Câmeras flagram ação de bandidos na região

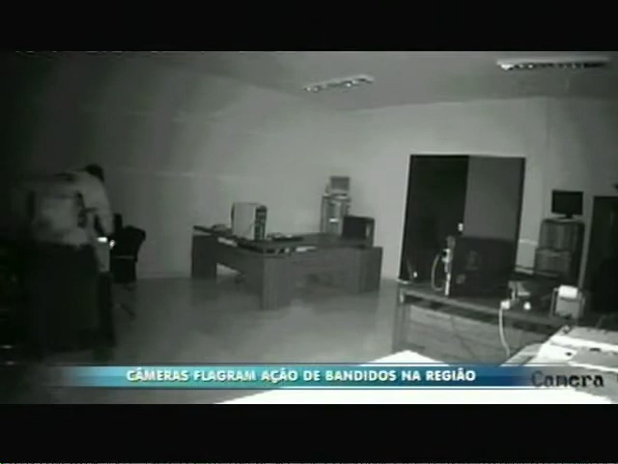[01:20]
O criminoso está de cara limpa. Ele percorre as mesas, olha as gavetas e armários. E vai pegando o que encontra de valor pelo caminho. Até que ele percebe a câmera de monitoramento. E detalhe, furta também o equipamento.
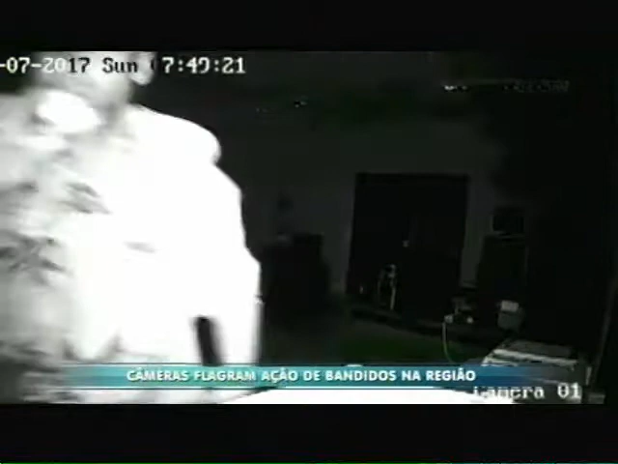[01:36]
Tem uns 6 metros praticamente de altura e eles conseguem acessar isso embaixo.